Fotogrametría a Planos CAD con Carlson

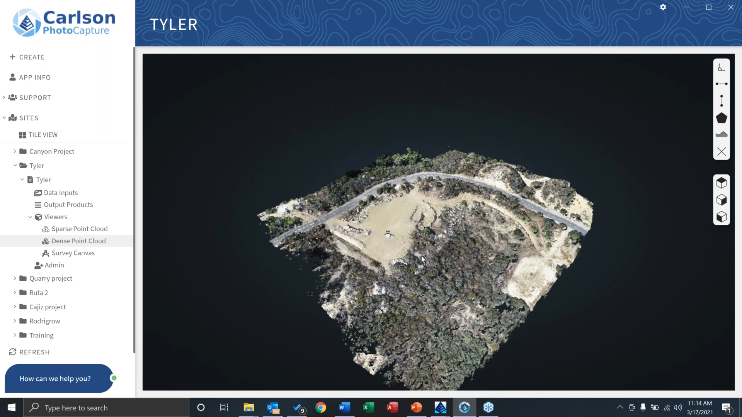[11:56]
Obviamente, una nube de puntos densa como esta.
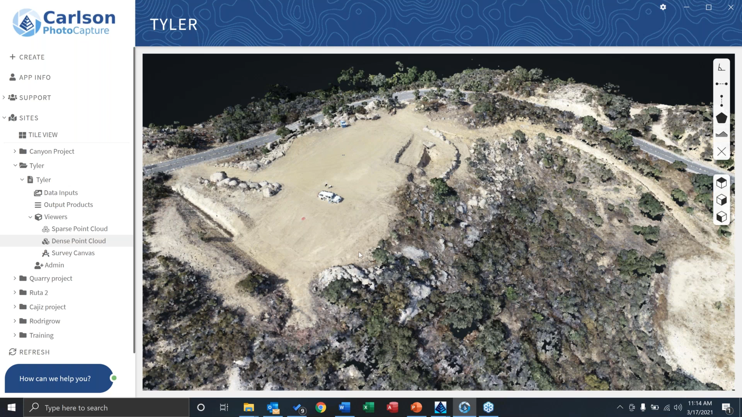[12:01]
Y vamos a generar modelos digitales, DMs, modelos de superficie. Y, obviamente, se puede revisar todo acá.
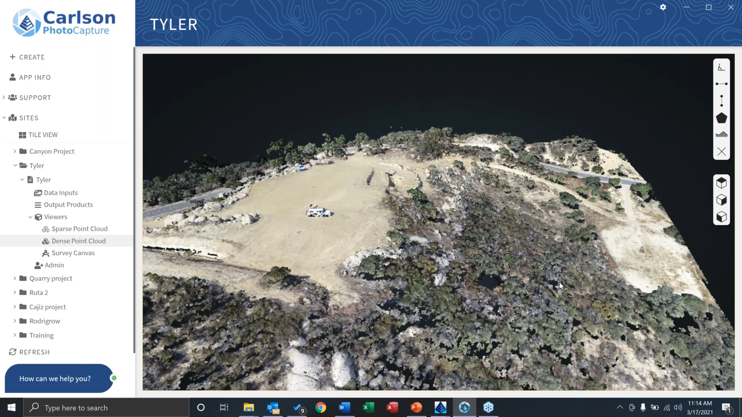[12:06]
Ok, ¿cómo funciona el proceso? Si vamos aquí, vamos a hacer un clic aquí en crear, básicamente. Entonces, empecemos con la primera parte.
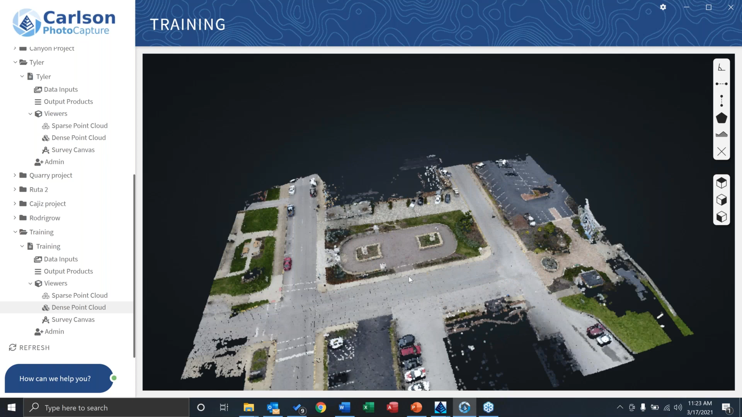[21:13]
Entonces, si hubiéramos terminado de procesar las imágenes hace un segundo, ese hubiese sido el resultado. Aquí está mi nube de puntos densa. Tengo una serie de herramientas acá. Puedo tomar mediciones. Por ejemplo, si tengo una curiosidad de saber, ok, cuál es la distancia que hay entre este borde de esa calle a este borde de esta calle. Dice, mira, hay alrededor de 32 pies. Ok, perfecto.
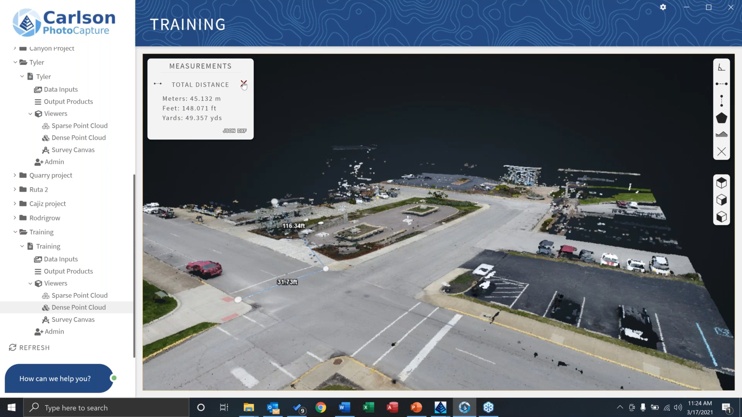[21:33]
Si quiero borrar esas cosas, simplemente hago un clic ahí. Si quisiéramos sacar un perfil rápido de lo que tenemos acá, se puede hacer con base en esta nube de puntos. Este es uno de los primeros modeladores.
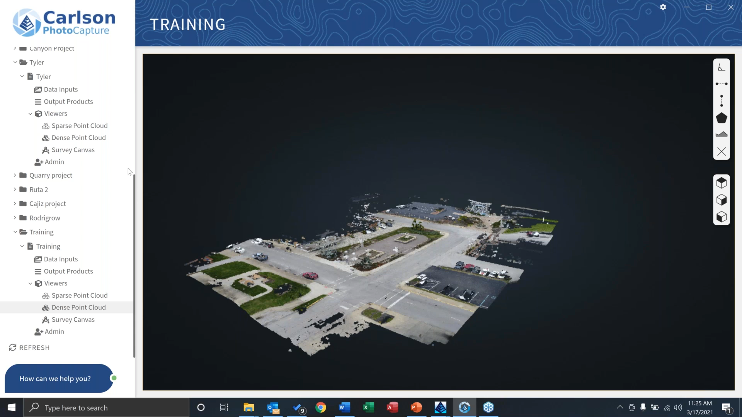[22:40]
Sin embargo, es bueno saber que Cartoon PhotoCapture tiene herramientas adicionales.
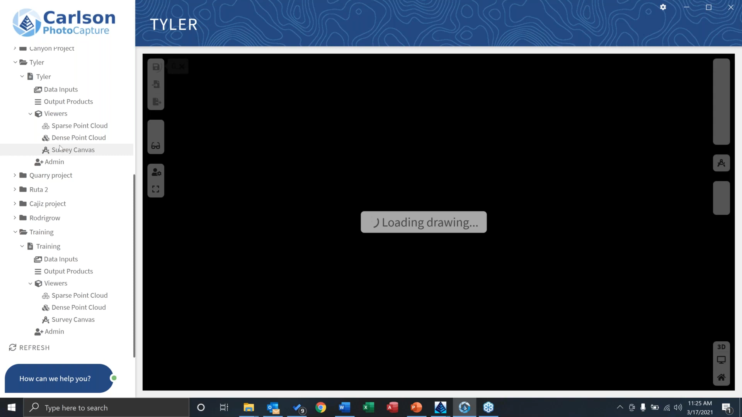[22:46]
Una de estas es esta, lo que llamamos el Survey Canvas o el telón de topografía, si se quiere.
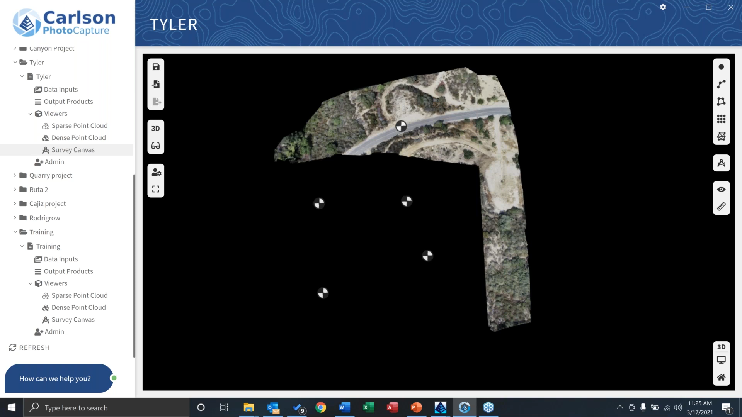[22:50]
Entonces, ¿qué es lo que pasa con este? Si estuviera yo en una situación en que necesito entregar una información rápida del proyecto para alguien, aparte de esas mediciones que hicimos al segundo de tomar distancias y eso, si me dicen, oye, mira, me puedes extraer unas poquitas coordenadas, me puedes dar un poquito más de información. Entonces, si estoy en una carrera, si estoy en una fan, probablemente voy a utilizarlo aquí en el Survey Canvas. Una ventaja es que estamos hablando de un sistema web, un sistema en Internet.
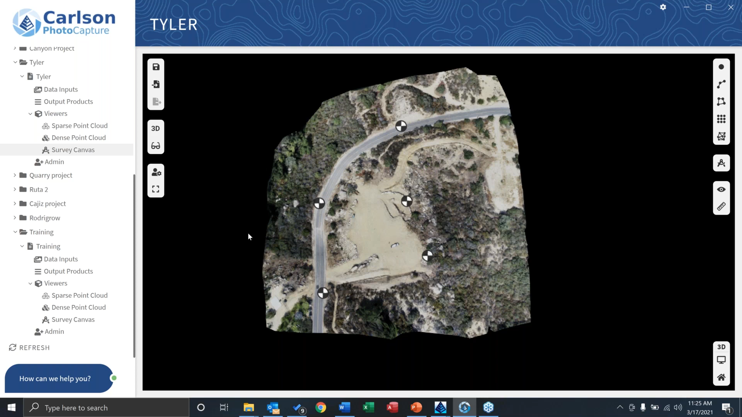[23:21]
Entonces, podría estar en un iPad, podría estar en mi portátil o en cualquier otro lado, porque todo se está procesando en la nube. No necesito yo tener ese poder de procesamiento en el computador.
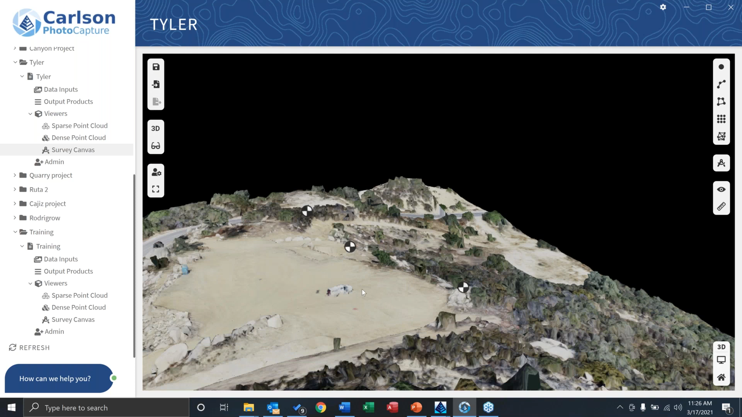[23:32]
Entonces, lo que puedo hacer aquí en el Survey Canvas, como se dan, mostramos este modelo digital tridimensional. Puedo empezar aquí a colocar puntos.
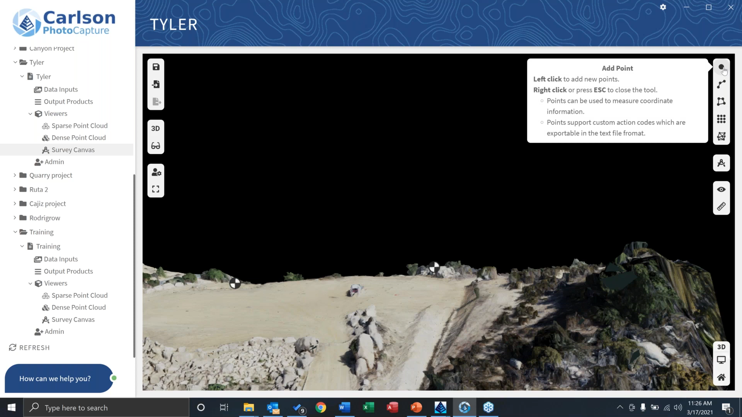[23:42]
Simplemente agregar un punto de golpe, tengo... Oh, abrí el otro proyecto. Puedo empezar a tomar puntos... Mis disculpas, me voy a cambiar al que estamos haciendo, al que vamos a trabajar.
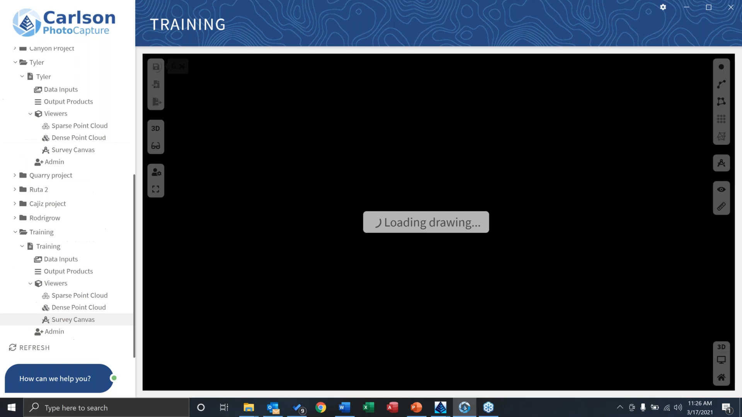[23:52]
Ok, podría decirle aquí, mira, voy a poner un punto de golpe...
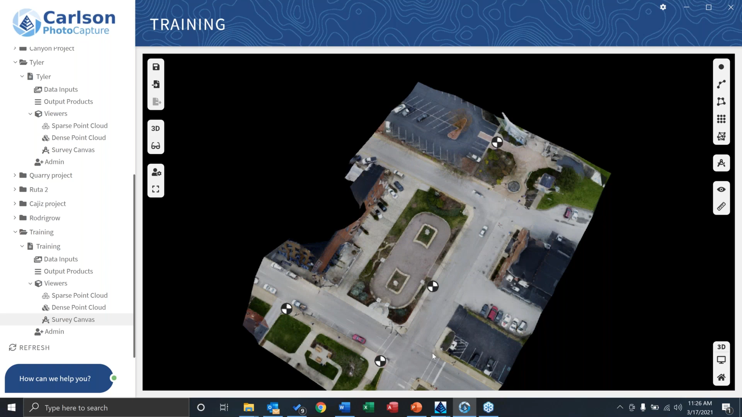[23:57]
Por ejemplo, yo sé que aquí están los pozos de inspección de acueducto y de acuantarillado.